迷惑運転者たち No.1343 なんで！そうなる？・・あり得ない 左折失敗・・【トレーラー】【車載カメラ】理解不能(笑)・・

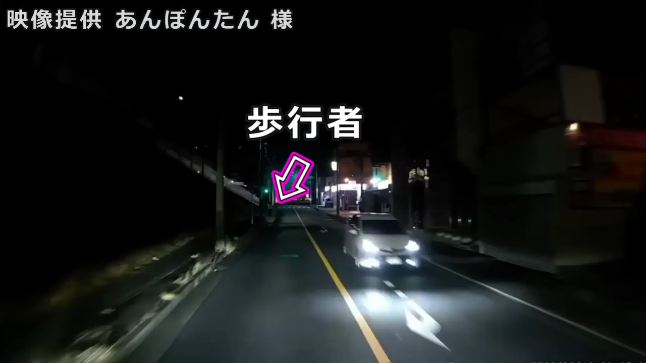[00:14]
マジか、なんでこんなとこ歩いてる。マジか、なんでこんなとこ歩いてる。